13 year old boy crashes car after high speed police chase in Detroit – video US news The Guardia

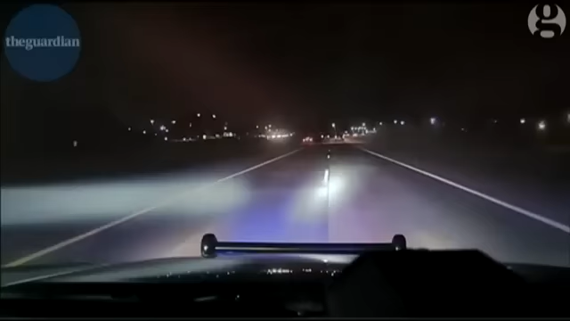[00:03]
I'm coming right back to the front, west, east down the side.